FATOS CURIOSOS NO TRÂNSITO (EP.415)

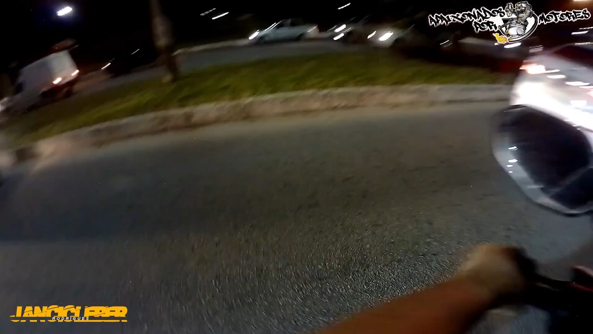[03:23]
Briga, bora ver. Não, mano, faça isso não, não vale a pena não, meu amigo.
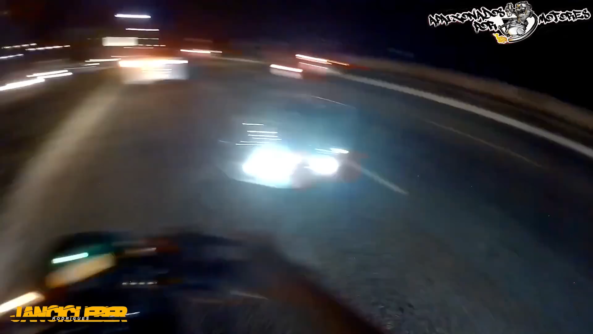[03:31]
Não vale a pena não, cara. Parou a moto.
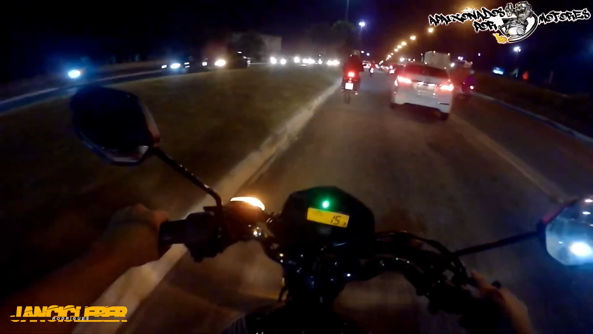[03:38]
E o outro cara do carro parou o carro ali. Esse motoca ali, ó. Golzinho.
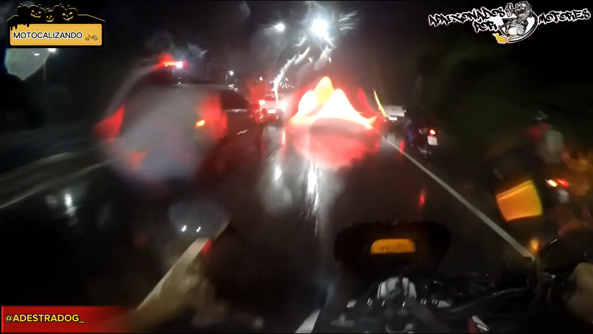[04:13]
Olha só pra isso. De graça. Filha da puta.